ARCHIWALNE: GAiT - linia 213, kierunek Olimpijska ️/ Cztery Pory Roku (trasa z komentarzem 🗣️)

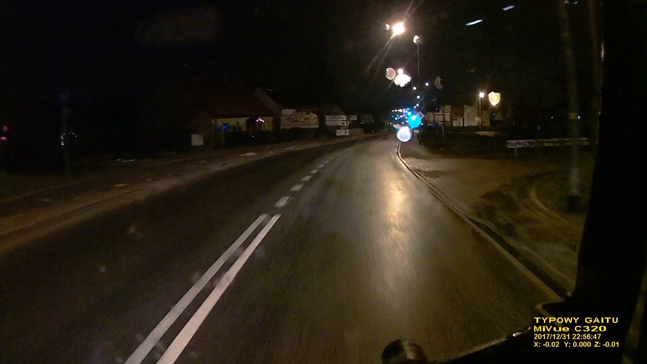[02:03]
Na 295 raz je miałem w życiu, a i powiem szczerze, kręciło mi się w głowie. Na 213 mam je któryś raz, z tego drugi raz przed włączeniem na linię nocną. No i jest całkiem spoko, naprawdę nie jest źle, szczególnie dlatego też, że
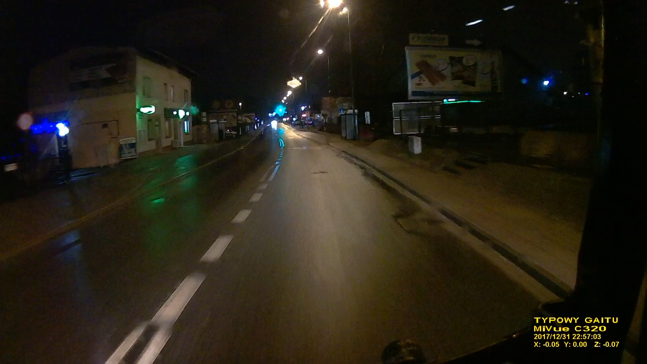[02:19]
są długie postoje tutaj na Łostowicach, tak? A na Olimpijską wjeżdżamy i wyjeżdżamy od razu z powrotem. Trzeba uważać tutaj tak naprawdę na jedno i to samo, natomiast w paru miejscach. Chodzi o tą ciasnotę, o to samo, co się przewija na liniach, które tędy jeżdżą, między innymi 113 i 175. Dokładnie to skrzyżowanie, które tutaj widzimy.
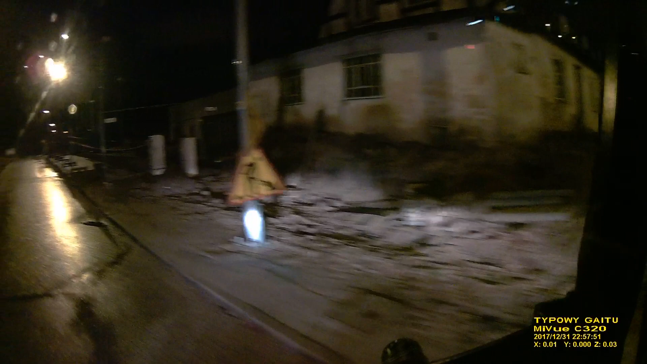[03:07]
Bo tutaj nie wyjedziemy też, jeżeli ktoś się nie zatrzyma przed linią warunkowego zatrzymania na skrzyżowaniu. Tak jak my skręciliśmy w lewo.
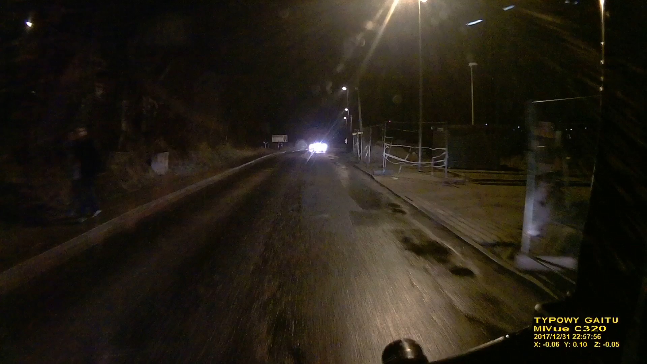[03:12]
Zielona strzałka nie szkodzi, stoimy, czekamy na zielone i dopiero na zielonym jedziemy. Tutaj też jest parę takich chowek, więc tu się nie rozpędzamy zbytnio, szczególnie jak mamy Solarisa, który wiadomo jest bardzo miękki. Uważamy też tutaj naturalnie na ten zakręt, bo tutaj musimy przód wypuścić, żeby tyłu nie przeciągnąć po krawężniku. Więc patrzymy, czy z przeciwka nie jedzie jakiś większy samochód albo autobus.
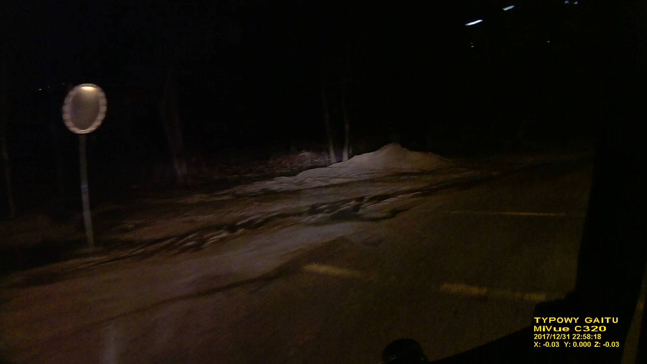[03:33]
I to samo w drugą stronę. Jak jedziemy, zwalniamy, co prawda jest lustro, w którym nigdy nic nie widać, ale często tutaj w ciągu dnia mijają się autobusy. Warto tutaj przepuścić jednak tego znak przeciwka, ma troszkę bardziej ograniczoną widoczność jadąc po wewnętrznej stronie łuku. I w ten sposób płacimy sobie i koledze życie. Następny przystanek, skręcamy tutaj w prawo, nie przystanek, tylko następny punkt.
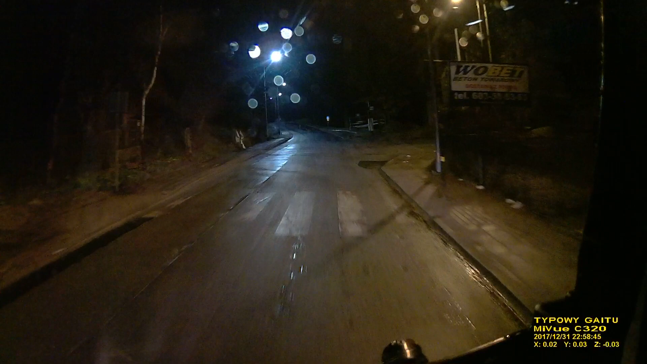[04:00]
Tutaj tak samo, musimy wypuścić, więc o, trzeba wypuścić tego, co tutaj wyjeżdża, bo inaczej się tutaj nie przepuścimy. Jeżeli nam tam zaczeka, świetnie, zaczeka. Niektórzy myślą bardzo dobrze, bo tu musimy wyjechać tak. Tutaj też jest bardzo ciasno. Tutaj trzeba uważać z osobówką. Tutaj właściwie, jak już to mamy opanowany gabaryt, to bez zwalniania przejeżdżamy. Ale przy samochodzie dostawczym trzeba uważać, tak? Trzeba zwolnić. No przy autobusie, tu się autobusy nie mijają, no chyba,